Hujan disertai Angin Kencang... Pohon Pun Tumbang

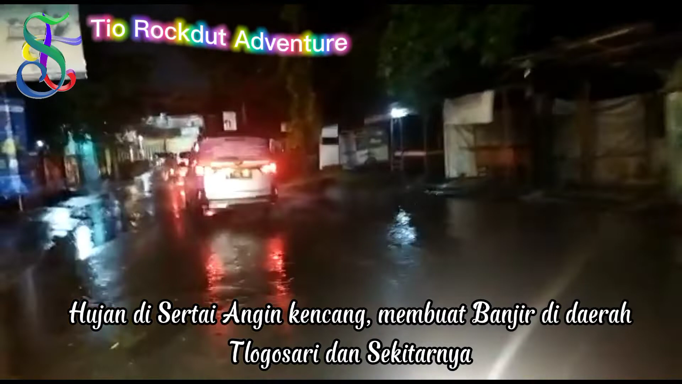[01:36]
Hujan lebat tadi disertai angin kencang,
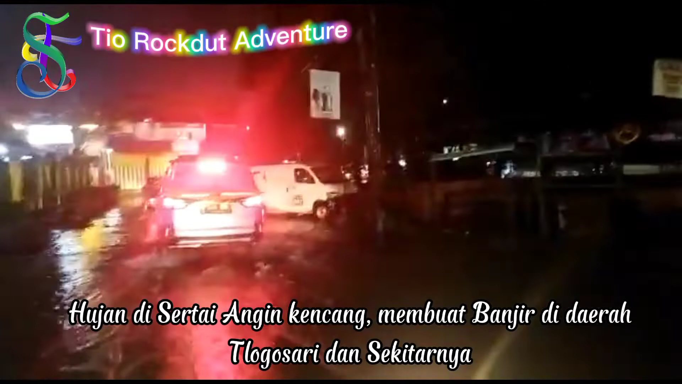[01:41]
meski berdurasi tidak lama, tapi tadi menumbangkan sebuah pohon.
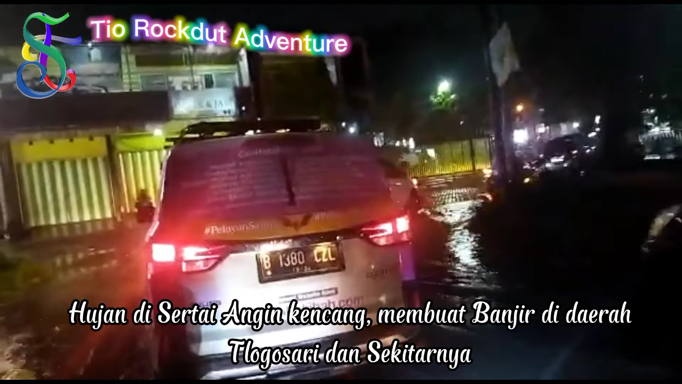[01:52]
Dan ini sedikit banjir. Monyet. Dia tadi.